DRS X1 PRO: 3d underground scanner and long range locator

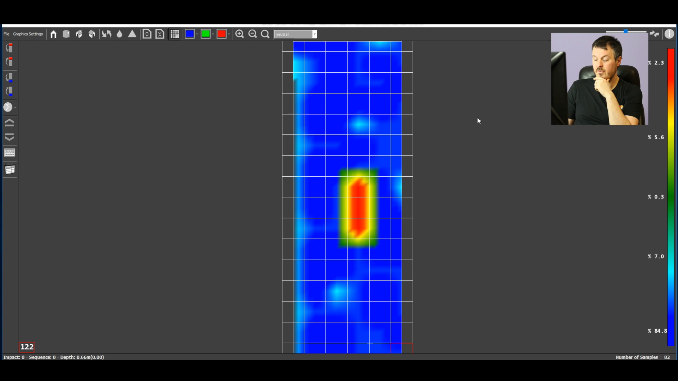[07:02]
5, 6, 7, 8, 9, 10, 11, 12, 13, 14, 15, 16 « Step » par « 1, 2, 3, 4, 5, 6 » par « 6 » par « 6 » Donc, 15 « Steps » de 3 mètres, c'est presque 5 mètres par « 2 mètres ». Donc, regardez. Vous pouvez naviguer comme ça, avec un « Keyboard ». Ou vous pouvez aussi utiliser cette chose.
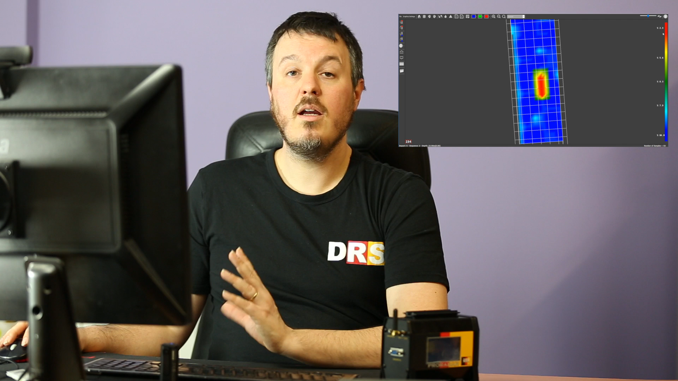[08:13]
Donc, définitivement, le rouge ici marque un objectif métallique. Mais le bleu. Le bleu, définitivement, nous dirons que c'est « Cavite ». Mais pas toujours. Il peut aussi être un champ qui a été tourné. Donc, ici, nous avons 84.8 pour le bleu. Si c'est une cavite, il doit être 100%. Si c'est below 100%, ce n'est pas une cavite. C'est juste « Ground ». Donc, ici, 84.8, ce n'est pas une cavite.
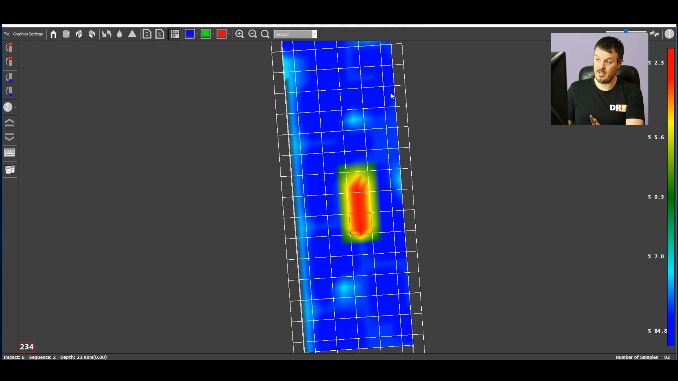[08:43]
Ici, nous avons un objectif métallique, définitivement. Mais, ce n'est pas dans une cavite. C'est juste dans un « Ground ». Comment nous pouvons déterminer le nombre de l'objectif maintenant ? Ok. Nous avons 3 squares. 3 squares pour la longueur, x 30 cm, x 90 cm, on va dire 1 m. On va imaginer la hauteur.
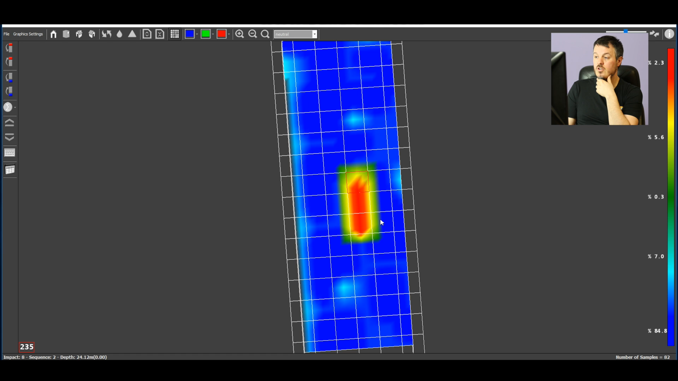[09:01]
La hauteur est juste 1 square. 1, 2, 3. Donc, c'est 30 cm. 1 m x 30 cm, le objectif dans notre filtre est une pipe brûte. Ok.